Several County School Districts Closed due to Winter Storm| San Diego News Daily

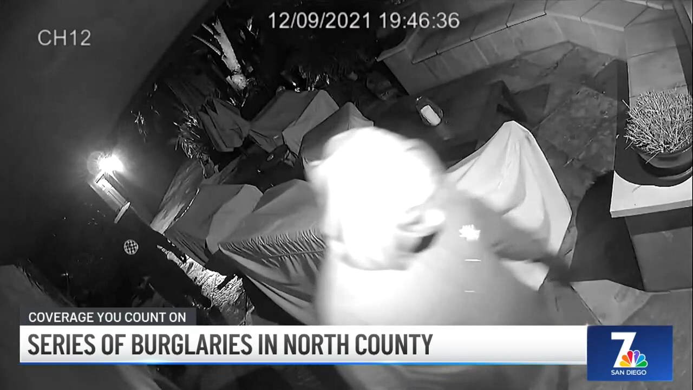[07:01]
Those crimes linked to dozens across California. The burglars now avoiding security cameras, using canyons for cover, and entering homes through back doors.